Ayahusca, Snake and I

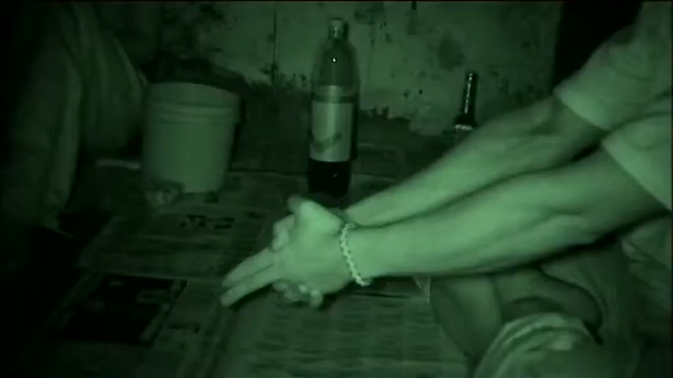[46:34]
Flavia won't tell us who or what he seems to be fighting.